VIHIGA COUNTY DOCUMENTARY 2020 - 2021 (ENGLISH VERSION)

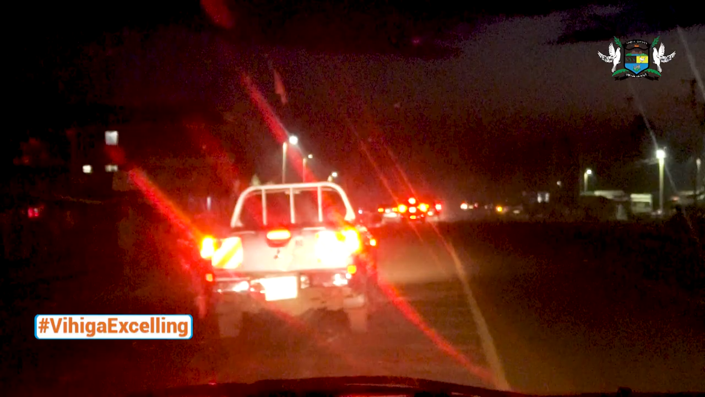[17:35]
The lights erected through the lands and transport and infrastructure departments have drastically reduced insecurity cases in the county and allowed traders to extend their operating hours.